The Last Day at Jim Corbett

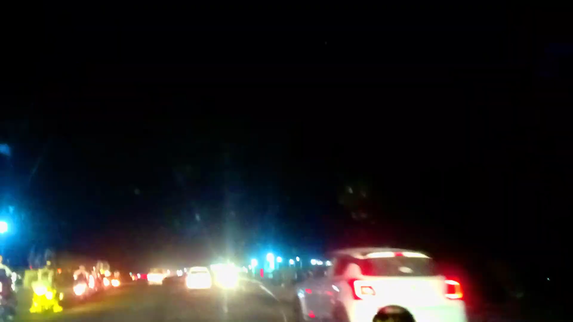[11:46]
guys, so we are right now, we are returning back to our home. We are on the way. There is a biking group of the Royal Enfield. Let me show you.
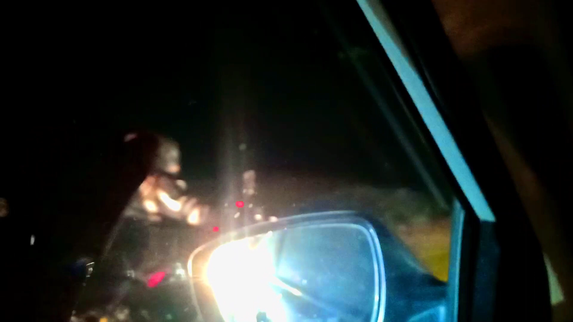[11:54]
Haan, ta show you. But ko baje bapatta hoye rabe. Okay. So there is a biking group of Royal Enfield. They are passing. Riding very nicely. Yeah. And sequentially, yeah.
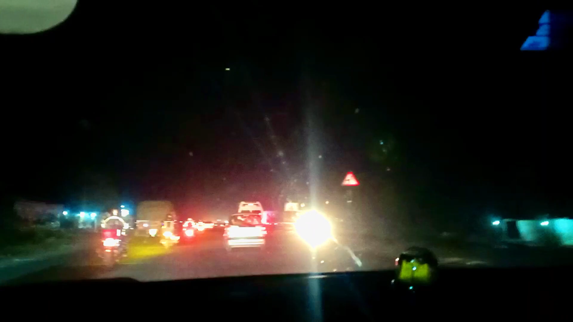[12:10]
Very good sequence. As well as they are coming from Uttarakhand only. I think they are going to Nainital, no? Yes, on the same road we are coming from the same way. Okay, yeah. So yeah, let me show you the road. Actually, na, hum bahut zyada late ho gaye kyunki. And being a biker, I respect it.
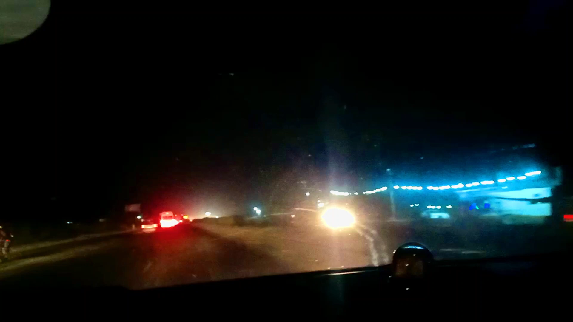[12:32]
Yeah, he loves biking. He just loves biking. I also love riding as a PM. Okay, so enjoy the road. Actually, road enjoy करने के लिए कुछ है नहीं. है तो ये रात घर पे जाके बात करेंगे.